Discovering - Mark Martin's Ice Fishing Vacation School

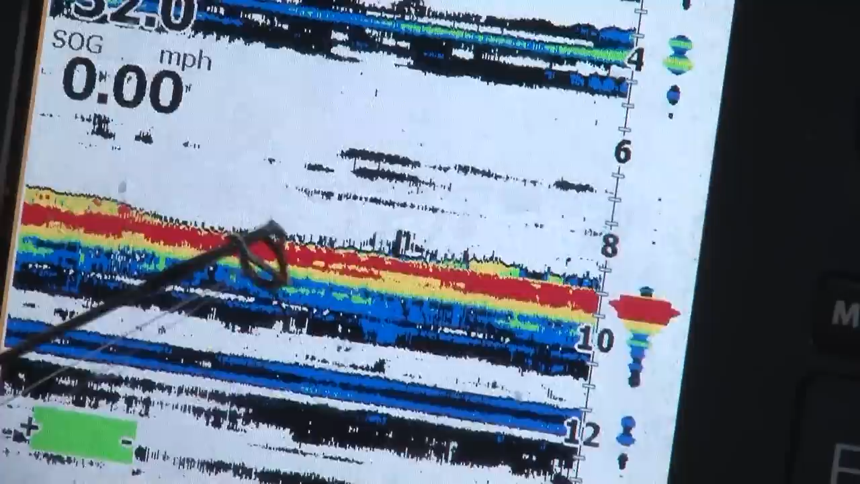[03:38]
On screen: speed 0.00 mph
Here, here he is. You can see the difference in the bottom. That's why you have power gain up because otherwise you wouldn't see that fish.
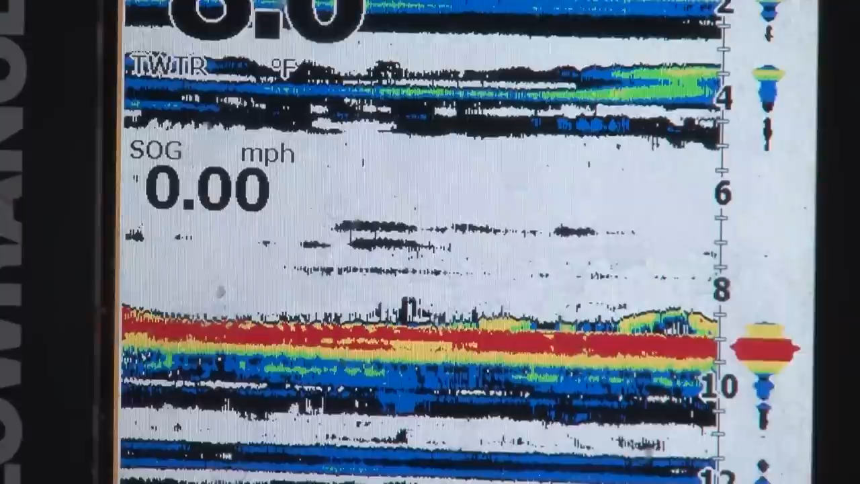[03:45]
On screen: speed 0.00 mph
There he's, he's coming back right there right now, just as I'm pointing. He's right there.
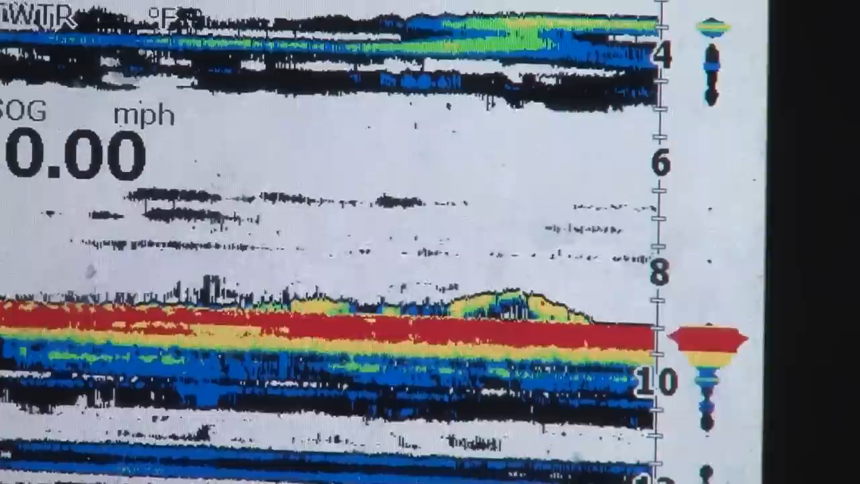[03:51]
That's a fish right there. Antagonize them again.
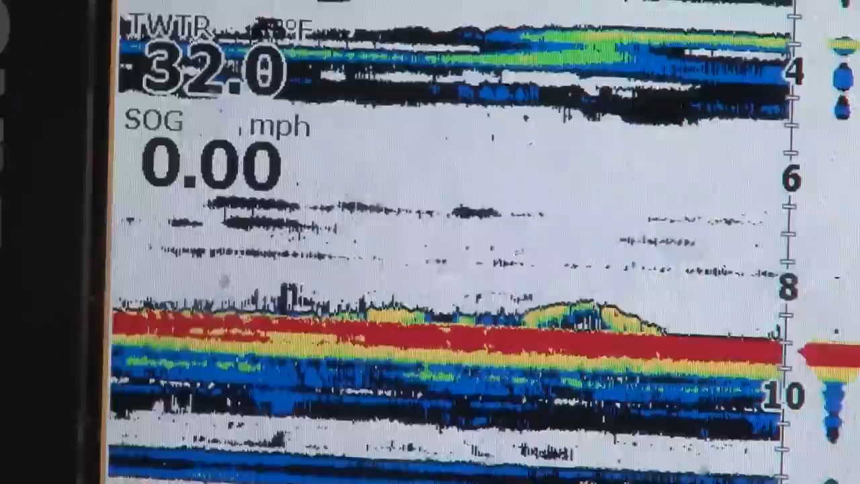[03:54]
On screen: water 32.0°F, speed 0.00 mph
I'll see if you follow me up a little bit. Sometimes that'll get him going too.
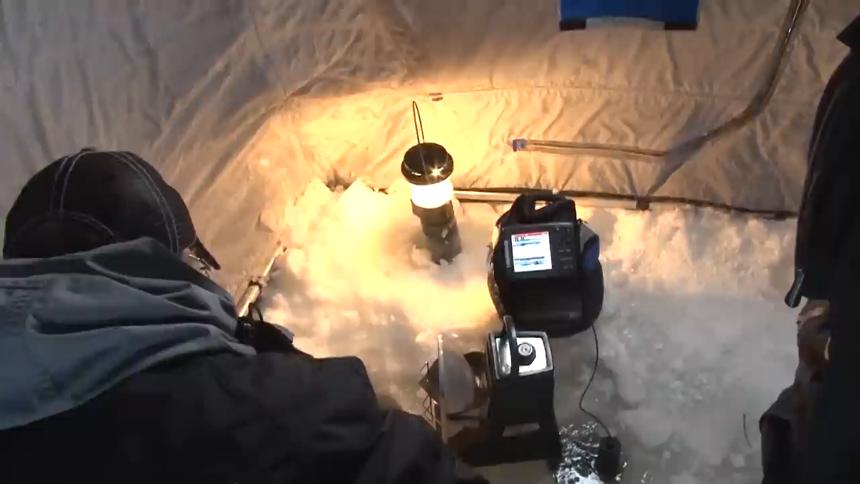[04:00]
He just grabbing the end of that minnow. It's giving me a lot of chances. If I had pulled up and checked my minnow, I wouldn't have had those other hits. You can see him coming right there. See how the bottom got just a little thicker.
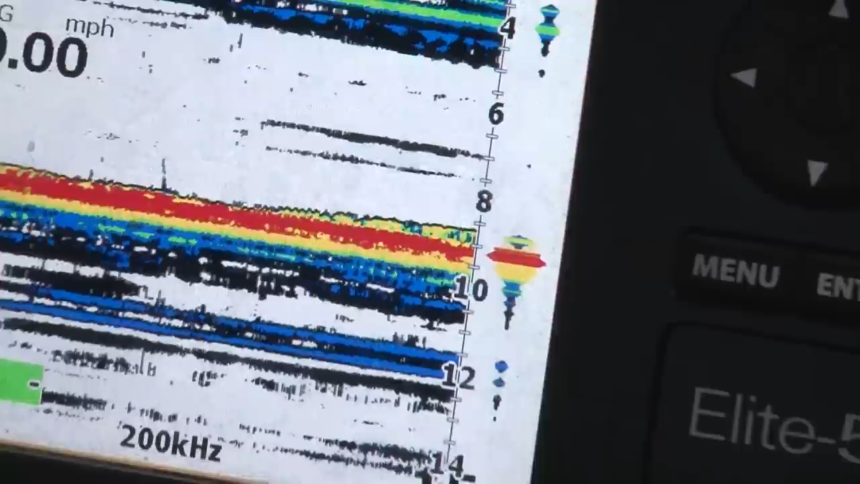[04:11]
And if you don't have your, your graph turned up, you'd never be able to see that fish right there.
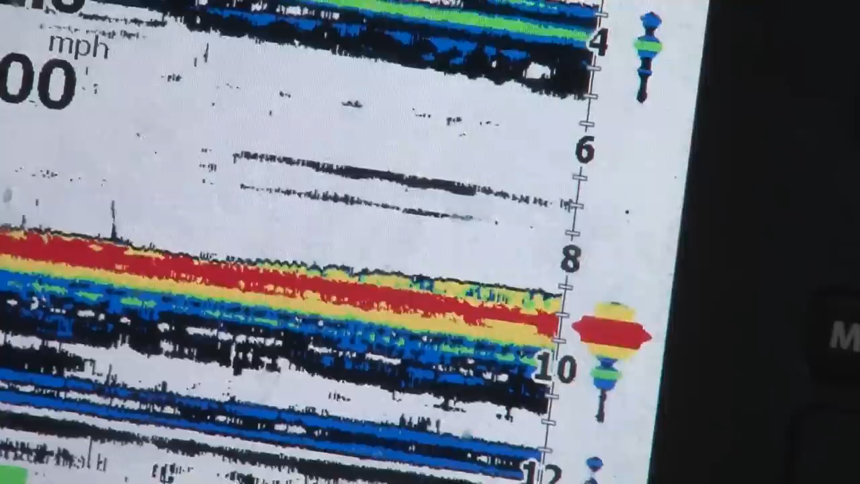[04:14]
It just looked just like the, where it's red on to the left right there.
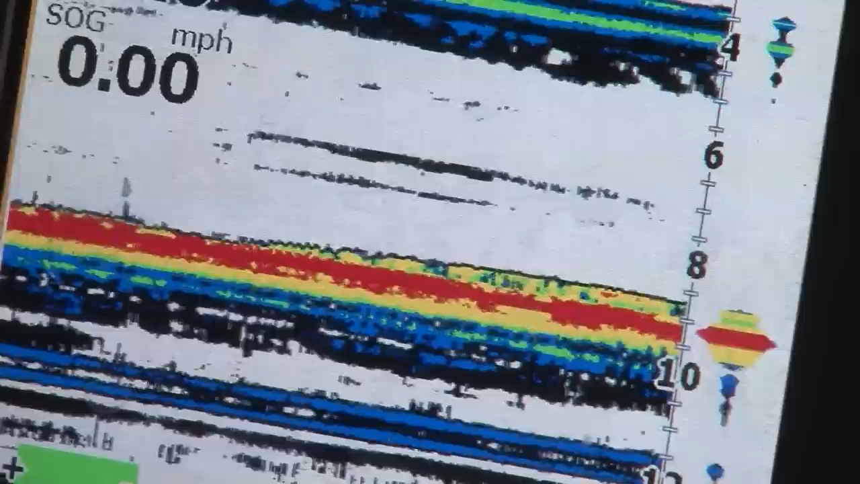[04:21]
On screen: speed 0.00 mph
But now you can see that fish right there. He looks just like bottom, but it's thicker and got a little green to it. Just bring it up just a little bit.
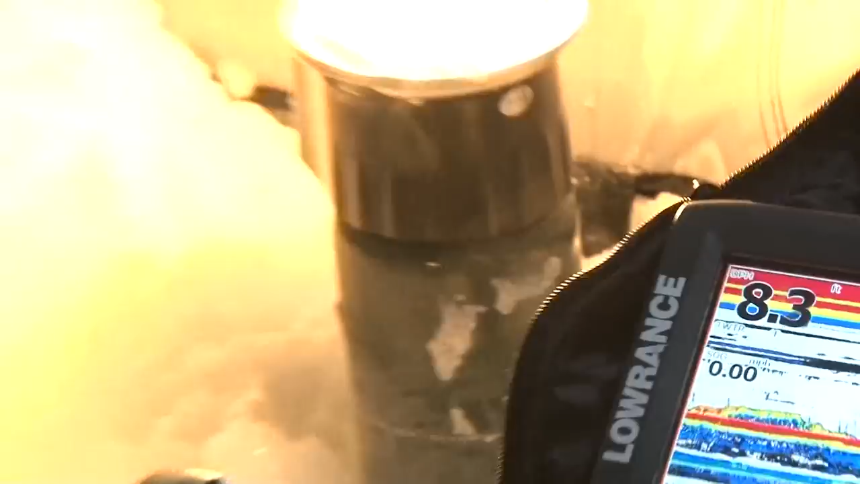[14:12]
Now I'm going to hold it up an inch or so and see what I, I called him in by there. Oh, I just missed him. Probably seen that on the, he didn't get the bait.